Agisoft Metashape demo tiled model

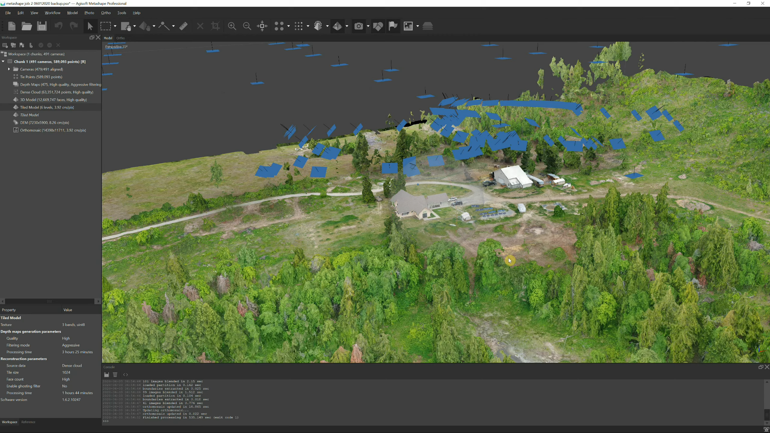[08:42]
getting something like this delivered now let me show you this also one more thing we've got a few different things if you look over here on the left hand side there's a few things that I've created here we've got the cameras those are the pictures basically and oh we've got some that are out of alignment I've already realigned all those cameras but let's try these depth maps here
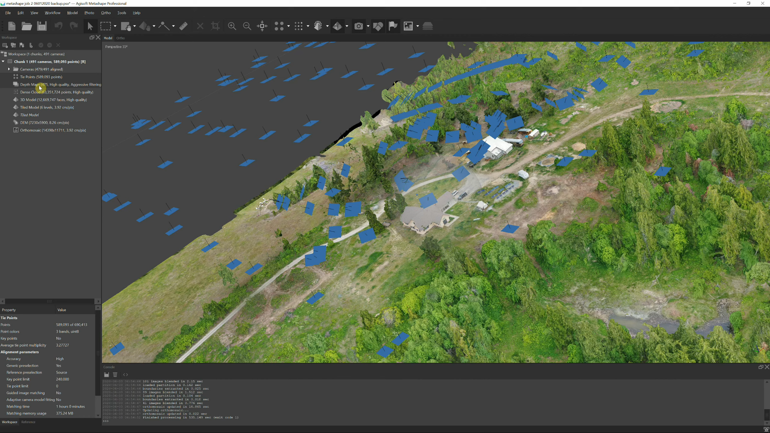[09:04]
not doing anything let's go back down here to the dem so here's a photo shows the basically the terrain now a lot of these little humps here are bushes that it's scanned